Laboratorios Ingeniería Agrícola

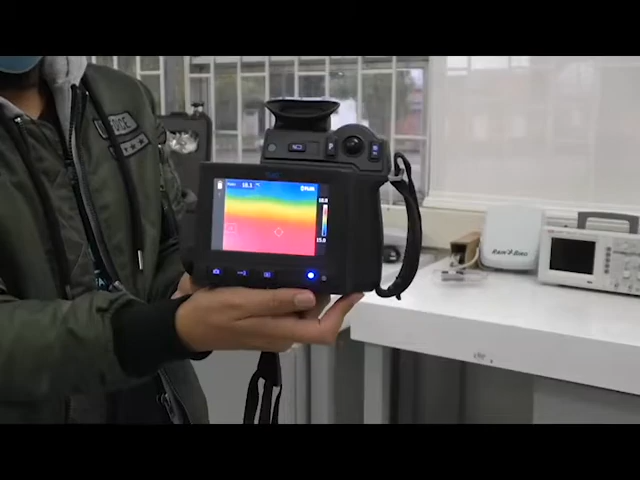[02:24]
2018 se tuvo la oportunidad de participar en el plan 150 por 150,